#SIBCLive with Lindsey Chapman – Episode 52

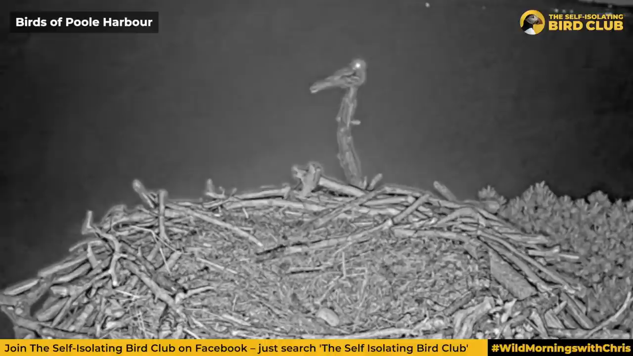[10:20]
I'd say that was a fair switch. I'd say that's pretty good. You can see it perched there perfectly. This is a male. I know. And here, then off you go. I love the way that he just takes off there. He kind of goes up and is just pushed back by the wing. Look, now it lands on the camera. Listen, you can hear it churring. It's actually set up on top of the camera. Mm. Yeah, and this is normally happening between about 10 p.m. and 11 p.m. So it's still a really good idea to watch this camera, particularly at that time, because you get to see a nightjar. Yeah. A nightjar. Not only nightjars, there's also, look, on the right-hand side there, the two glowing beady eyes of a tawny owl, which has come to investigate.
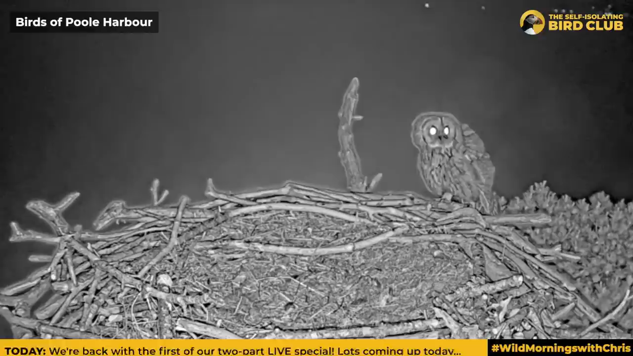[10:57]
There we go. Superb. Look at that. Superb. Look at that. Not just for ospreys, this cam, you've got all sorts of wildlife coming in.
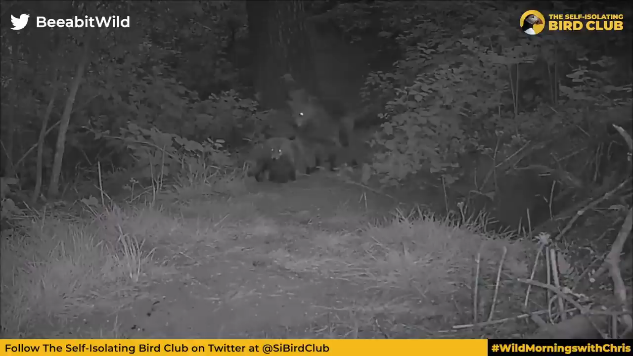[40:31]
But this is a piece of footage of two foxes that she's been watching, and they are eating a hare. So obviously that's quite a big thing for a cub to get its chops around. But she sort of wonders whether the fox will have tracked and killed that hare, or whether the hare is quicker, so maybe it was dead already, and whether there's any sort of problem with how putrid something could go if it was just lying around for ages and a fox picked it up. Yeah, all good ideas, good questions.
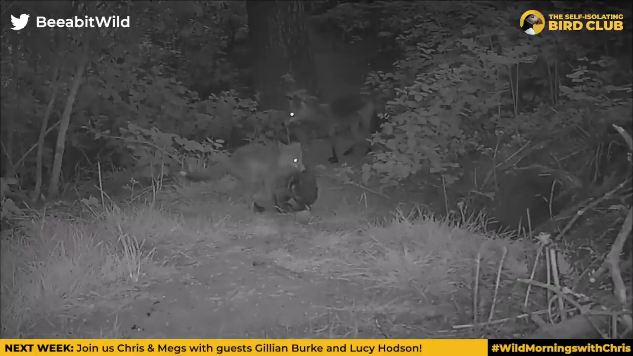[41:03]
I mean, hares are incredibly quick. So on a straight race, they'd outrun a fox, wouldn't be able to catch them. Mm-hmm.
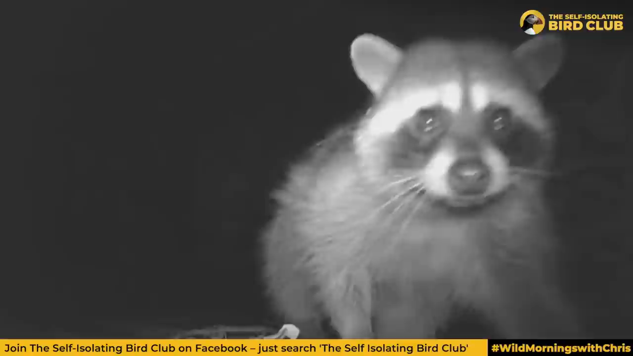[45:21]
But have a look at this cheeky little fellow, just checking that her camera is recording properly. Oh, look at that. It's great, isn't it?
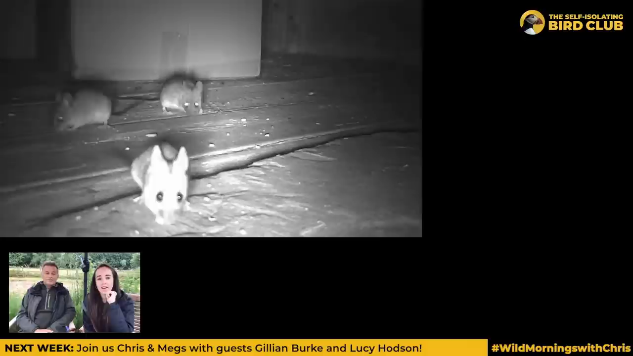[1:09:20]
What's unusual, okay, whilst we're on Mouseageddon,
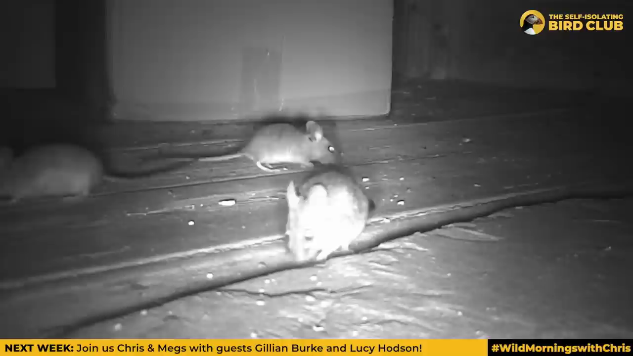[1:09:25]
what's unusual is that we've got yellow-necked mice and wood mice here in the same place at the same time. And I always thought that there was an intolerance between them,
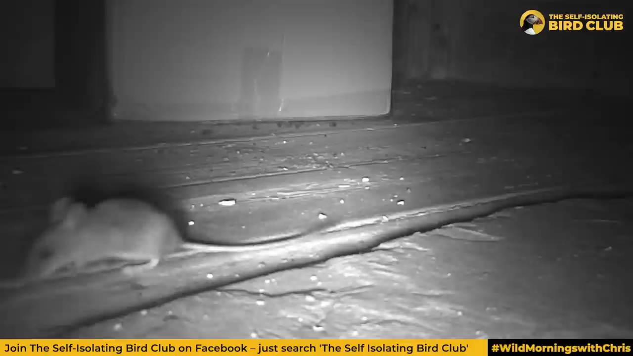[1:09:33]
in that yellow-necked mice being larger and just like the hedgehogs, you know, they're quite predatory and quite carnivorous when they want to be.